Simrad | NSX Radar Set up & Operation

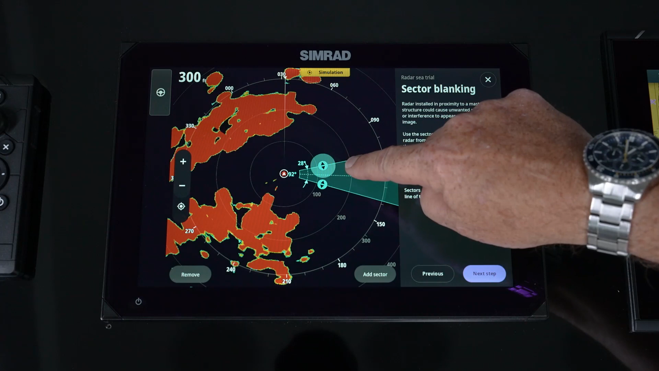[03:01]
So we can simply hit add a sector. We can now control how wide or where we want to move that too. So we simply find out we obviously want to make it as small as possible because as you can see as it gets further and further away we're going to lose more and more information. So you want to just make sure it's just that small area that that
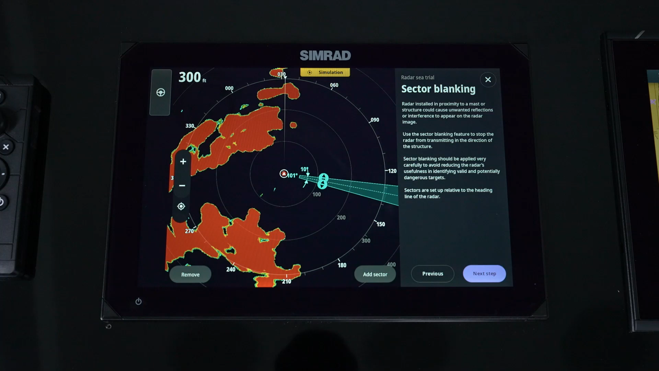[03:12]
device is that's either causing an error we don't want to transmit into.
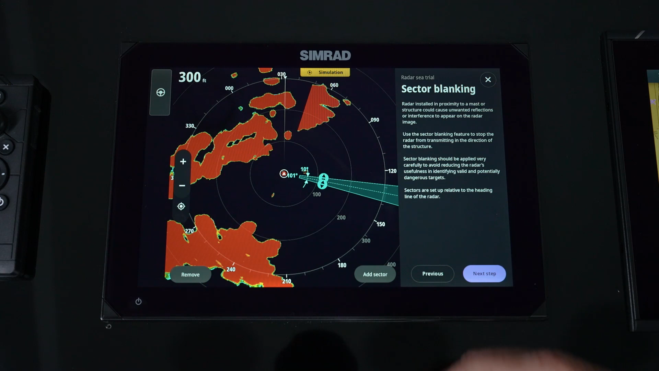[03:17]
Once that's done add sector we'll add another one we can do up to four. Then we go on our next step and that is range offset.
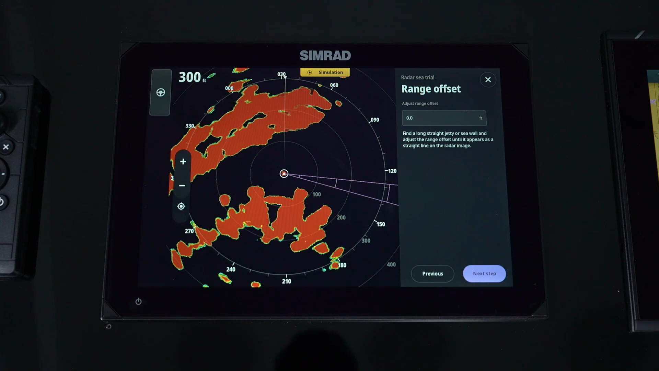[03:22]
So if you start reading it's going to tell you to go along a seawall and we're going to adjust that timing sequence so that we make a seawall straight.
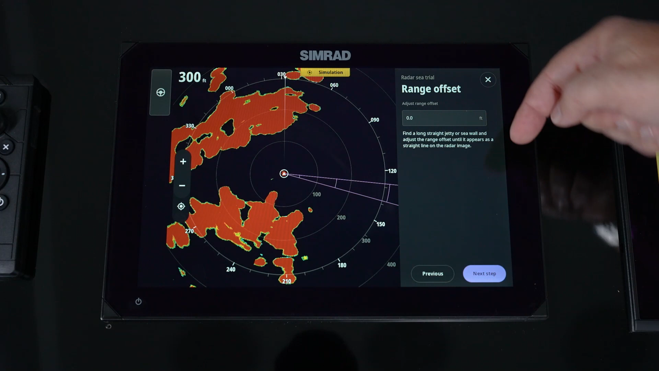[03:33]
But you notice that as we move through it you've got some contextual information to help you understand and then you simply go in
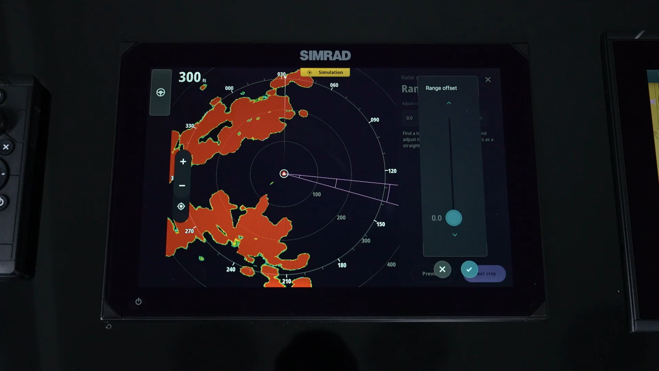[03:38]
and add or increase that range offset until that seawall that we're running up against is looking nice and straight and not bowed in or bowed out. Simply hit check and we go on to our next step.
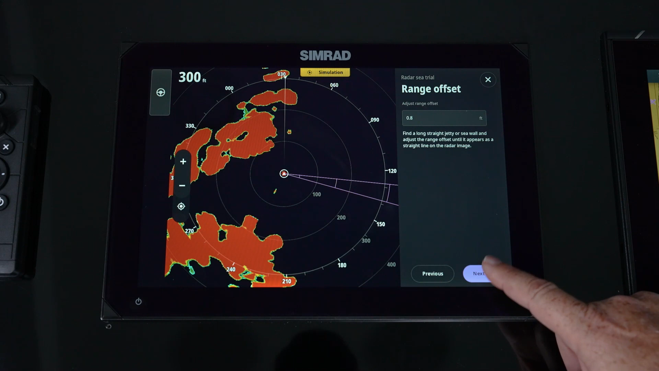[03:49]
Now this is bearing alignment. This is where we're going to find a small buoy or boat that's stationary and we're going to put it right want to make sure it lines up right on the center line here.
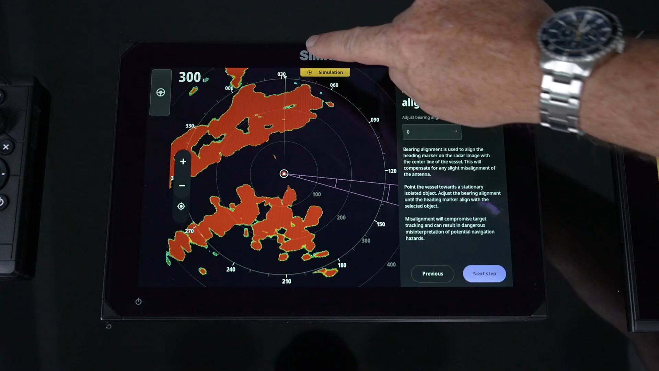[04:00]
How we're going to do that is we're going to stand dead center of the boat looking straight down the bow
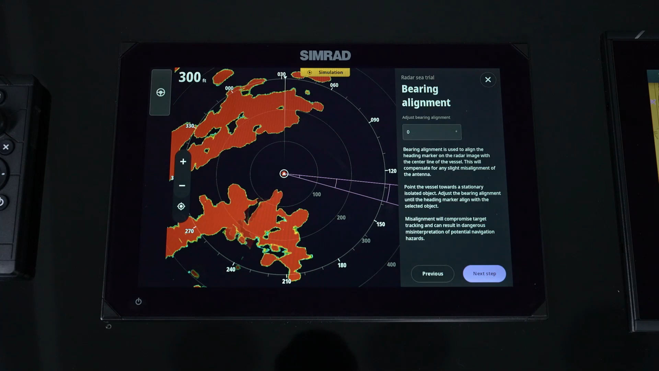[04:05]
steer the boat and depending on where that target is we're going to go in and adjust plus or minus and that's going to actually rotate plus or minus 30 degrees or whatever you put that up to it shouldn't be very large but
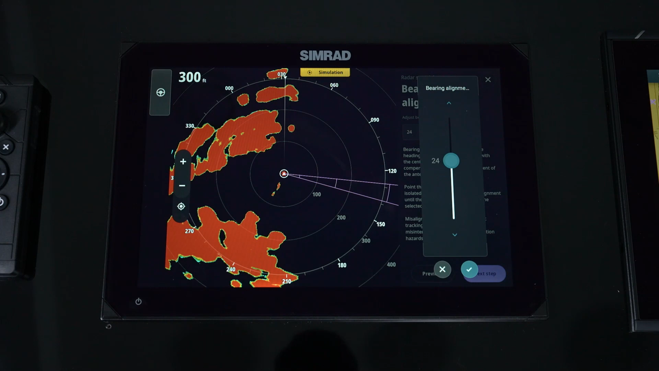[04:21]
what you're going to do is keep adjusting that till that target is sitting right dead center of that line.
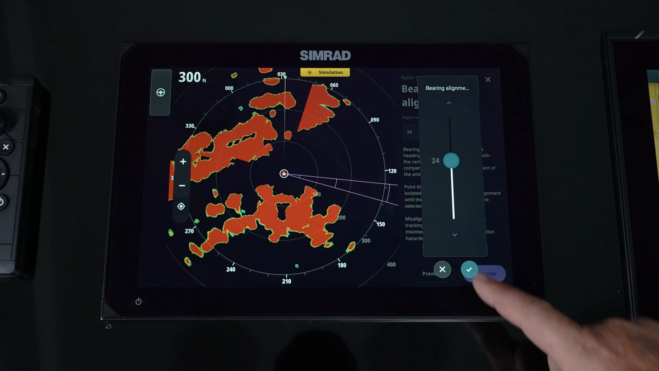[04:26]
We're going to hit select and we're going to go on. Side lobe suppression again if you're seeing any false arcs or returns you're going to go in and do some adjustment on side lobe suppression. In most cases you do not really need to touch side lobe suppression.
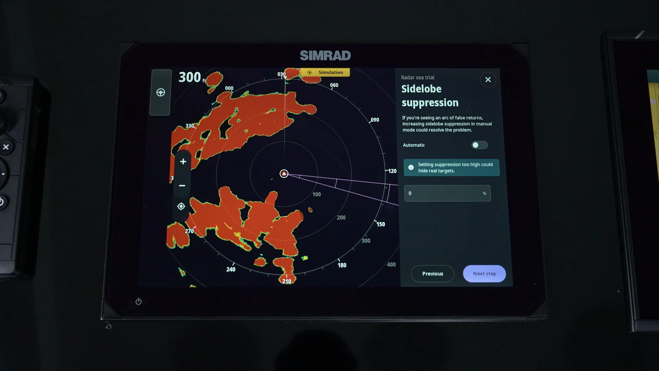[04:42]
This is only in the event we get some adverse conditions caused by the vessel. Local interference rejection. So this is again if you have multiple radars transmitting in the same area you might get some false targets from them so you do have the ability to adjust that at first time. So if you the vessel has two radars on there you might want to automatically set this up at a certain level. In most cases you won't you'll leave it off or low
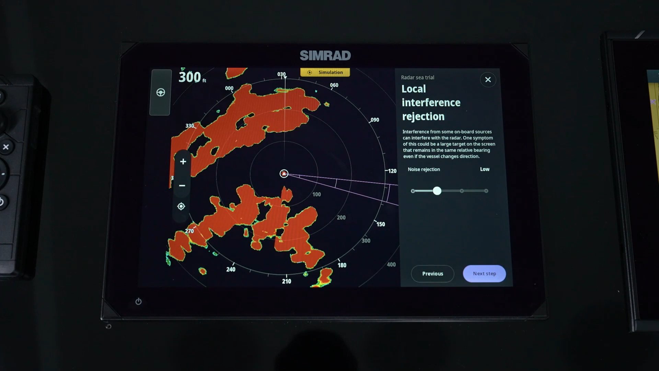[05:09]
and then you'll be able to do it in the menu as you're out on the water.
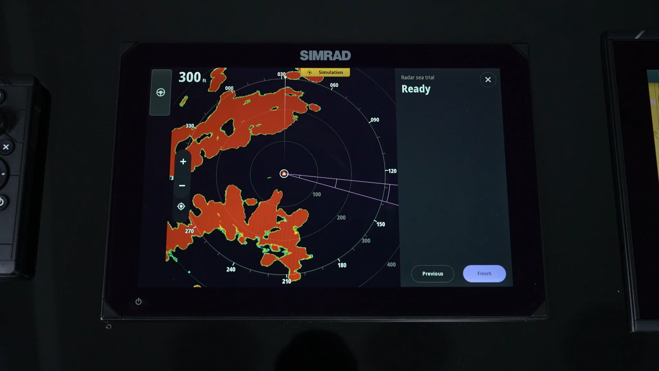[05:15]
And now it tells us we're ready to run our radar. So now that we've done that you notice that the setup menu is now gone.